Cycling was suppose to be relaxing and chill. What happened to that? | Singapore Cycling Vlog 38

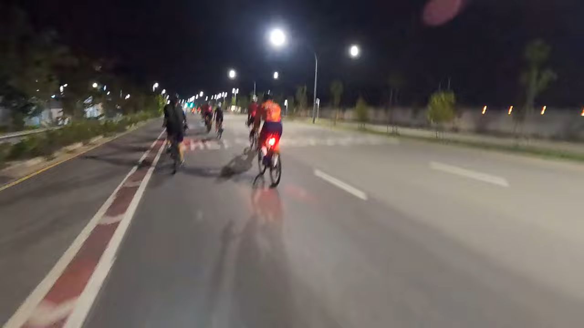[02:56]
哇, 来了, 来了, 啊, say 35, 35, 30, 35, 变成 37, 啊, 你看, 哇, 哇, 哇, pulling at your front!
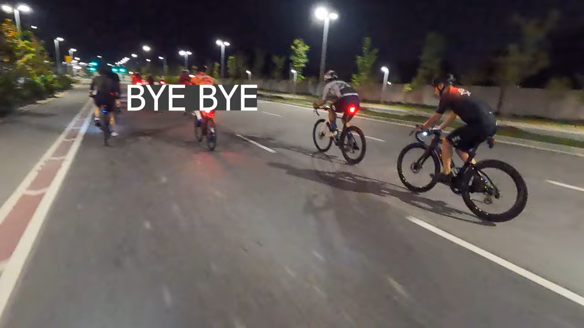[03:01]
哈哈哈
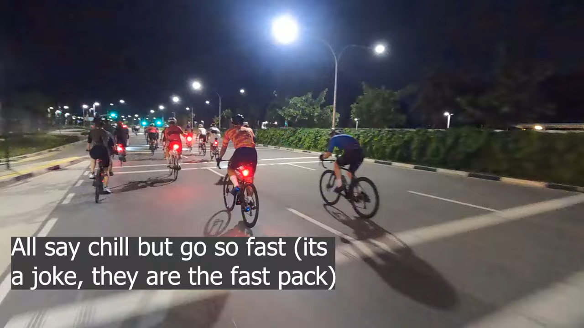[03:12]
So I think me and Anders, the guy in front, got a bit pissed off because the group kept breaking and then we had to like sudden break.
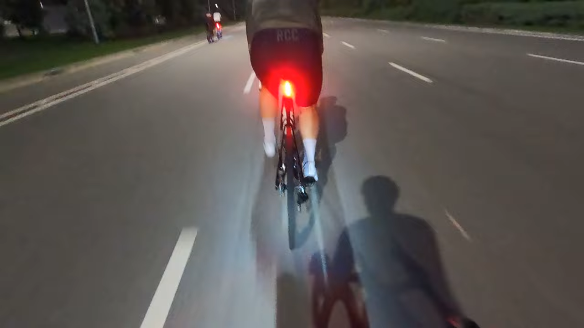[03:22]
And then we are already going at like what 40, 45 kilometers an hour when he starts pulling. And he decides to pull up a magic trick. He decides to off saddle and expecting me to go and chase him at 55 kilometers an hour.
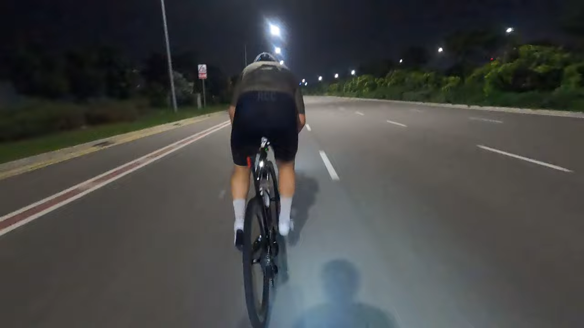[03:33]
I'm already so damn tired and I'm already so weak. So I don't understand how he is still able to push out off saddle and expect me to go and pull him all the way to the first group. But somehow we made it, and thank you traffic light.